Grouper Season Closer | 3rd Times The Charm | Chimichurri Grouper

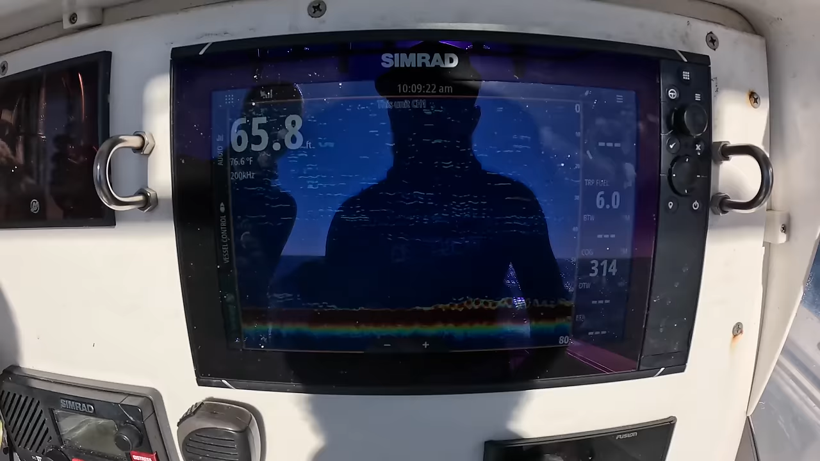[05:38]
On screen: depth 65.8 ft, water 76.6°F
So this is our next spot, a little deeper, 66, probably closer to 70.
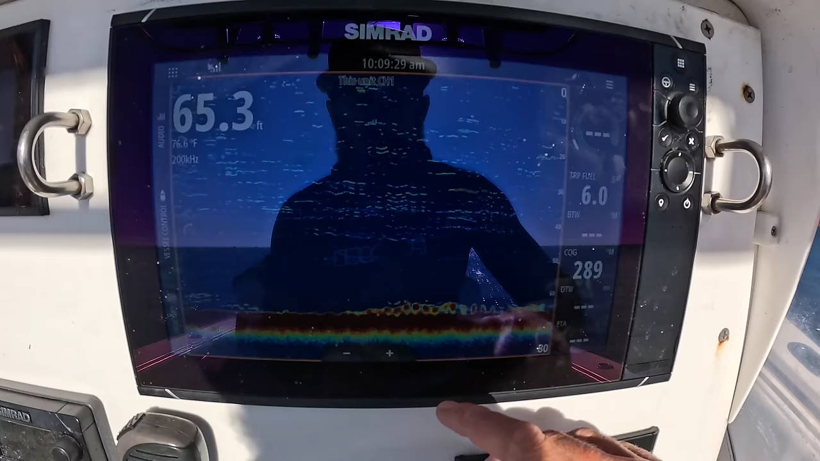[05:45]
On screen: depth 65.3 ft, water 76.6°F
The transducer sits down in the boat, but just kind of chunky hard bottom, a little bit of life.